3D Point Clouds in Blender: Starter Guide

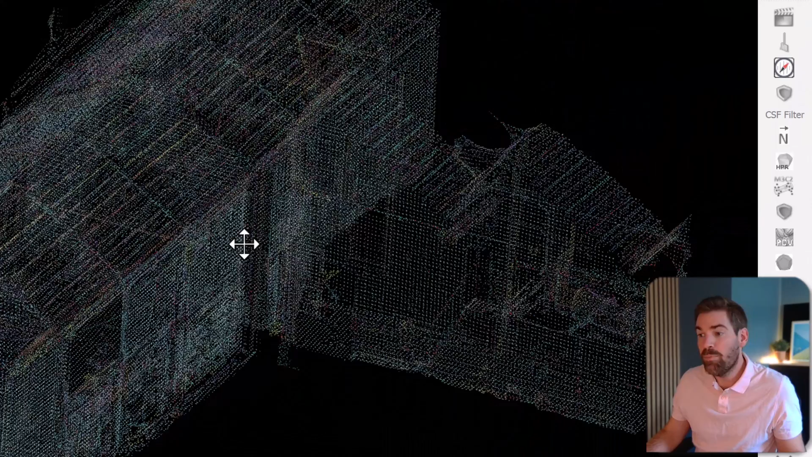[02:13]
I share with you this magnificent PointCloud that I captured with my friend Roman Orbroek. We were on a trip and we wanted to explore how we could combine threshold laser scanning with photogrammetry.
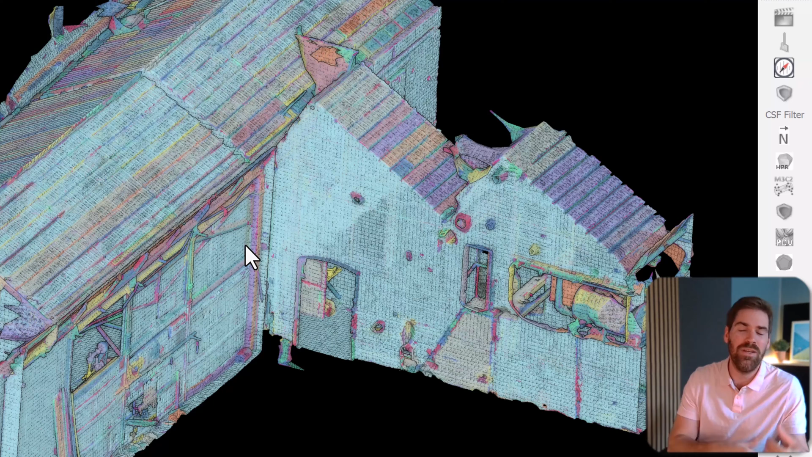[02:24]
And we went into this abandoned HOOL factory in Belgium and we
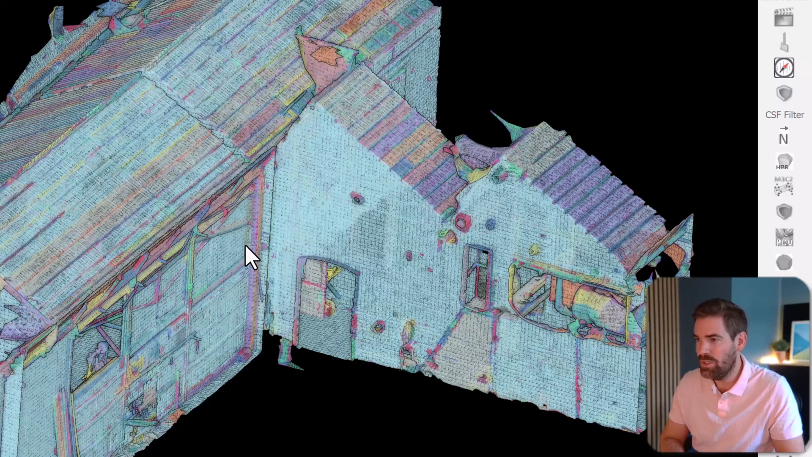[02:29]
actually made a 3D model out of it or a 3D PointCloud out of it. So that is the PointCloud.
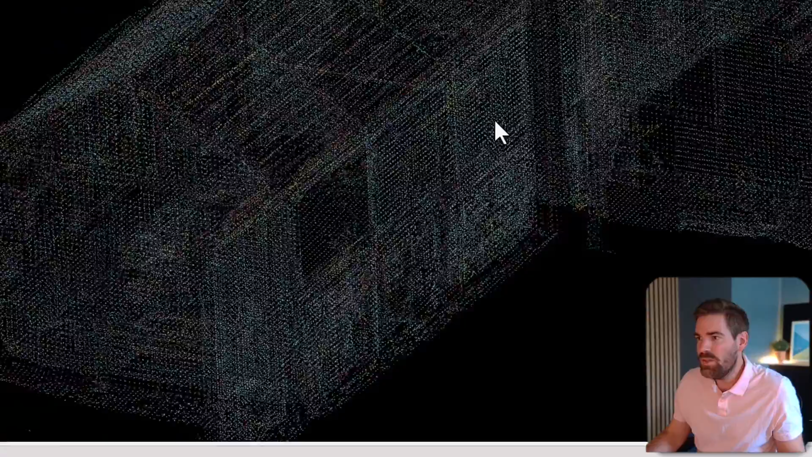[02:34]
What you see here, there are a lot of colors because actually I automatically segmented it.
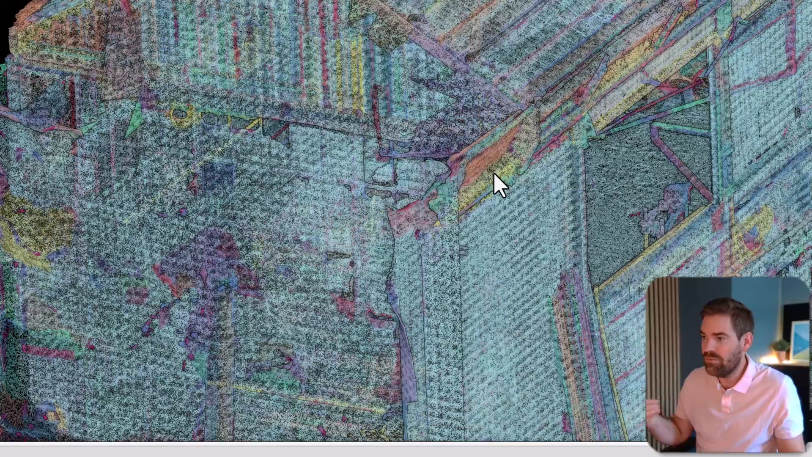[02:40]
So identifying some group of points that make sense, which allowed me then to separate this PointCloud into various elements of interest.
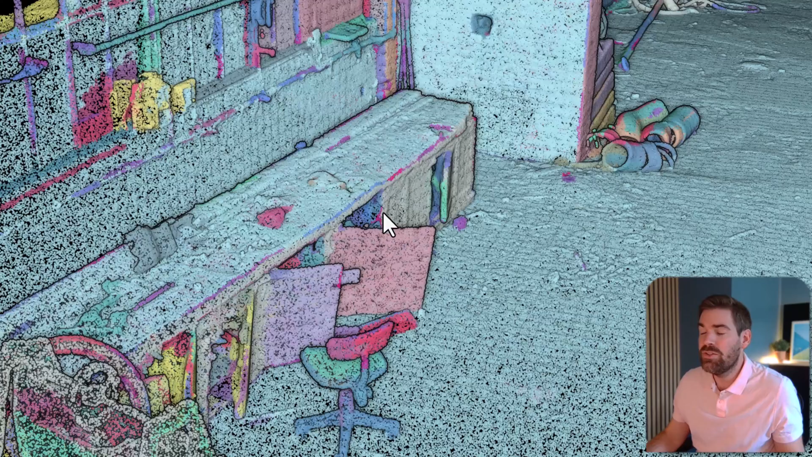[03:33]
I just made sure to separate the PointCloud into the ground, the walls, the artifacts,
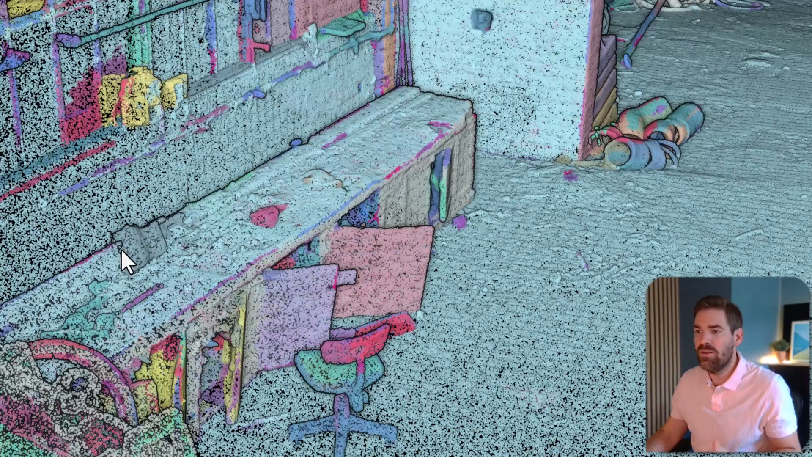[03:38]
the chairs, some elements of importance, and I use my segmentation for that.
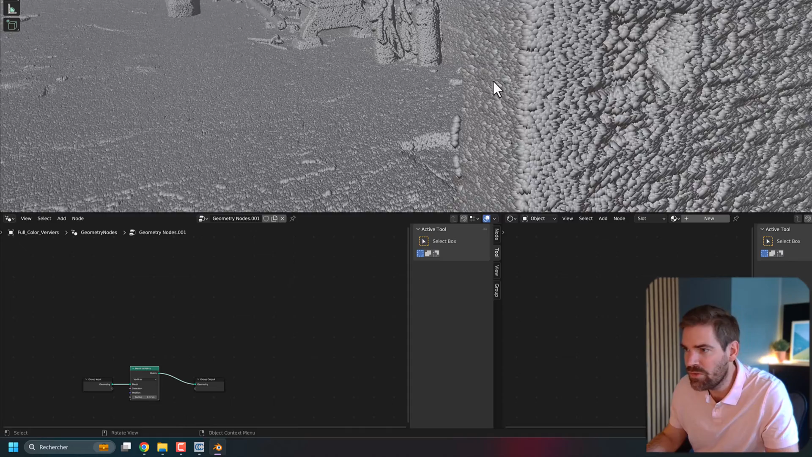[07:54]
If we want to go a bit lower, we could. I will put them one centimeter so that we can see all the points that we have.
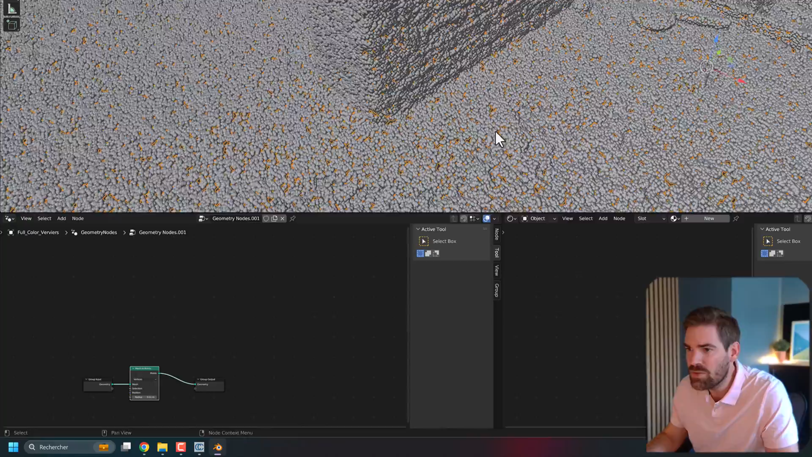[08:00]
Okay. So at this stage, we already have our Point Cloud really nicely handled with Geometry nodes. Now we're going to step six, which is actually creating a shader node so that we handle each of these little points with some kind of material. So there is the geometry, and the geometry needs to be attached with some kind of material.
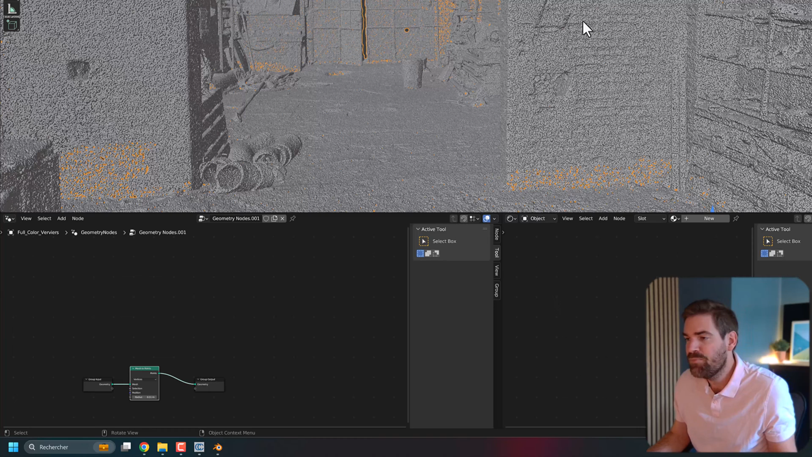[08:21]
Because, and as I will show you just right now, you have the ability to showcase your 3D scenes with various ways. So either viewport shading, solid rendering, then you can have this method to display rendered.
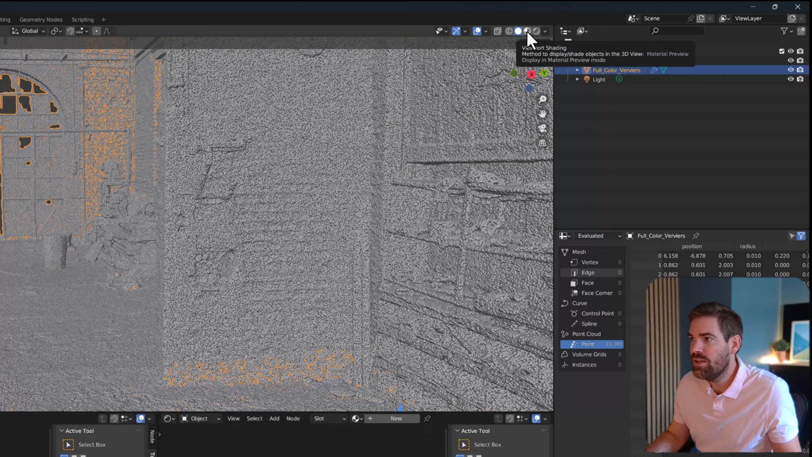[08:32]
And if I click on rendered, everything is black, which is perfectly normal. Or you have some kind of elements. This is because I already adjusted my light condition.
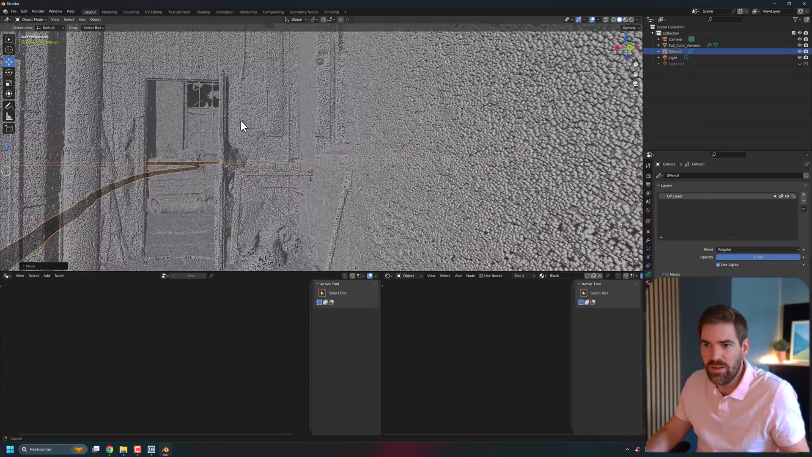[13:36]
to go to extract this specific object of interest. I went a bit far here, but you could adjust this element.
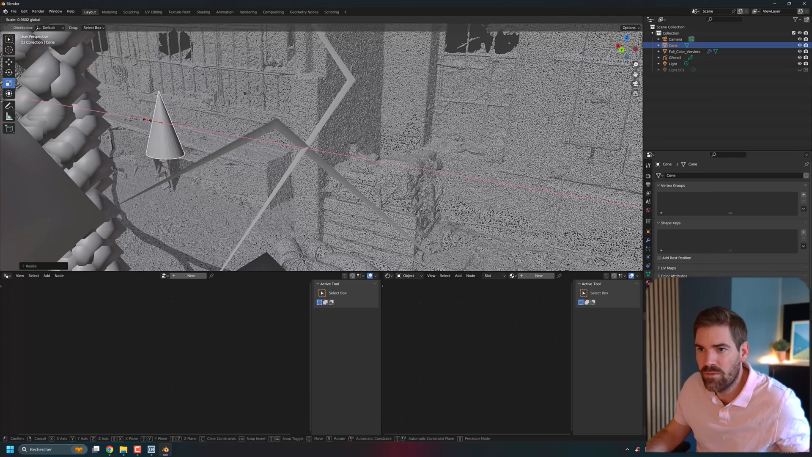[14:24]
And I think here it's nice. The second step is I want to rotate it. So for that, I will bring him like this. And the third step is to move him exactly where I want him to be.
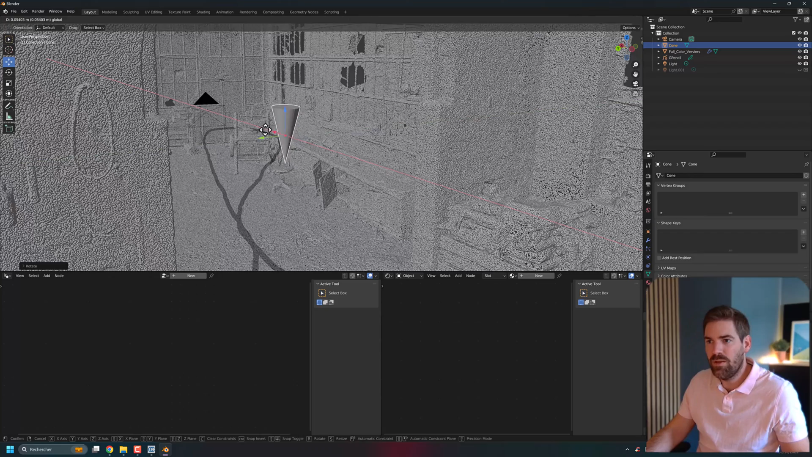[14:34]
And of course, if you want to set some kind of color to this mesh, what you can do directly is you go into the mesh, you create a new element,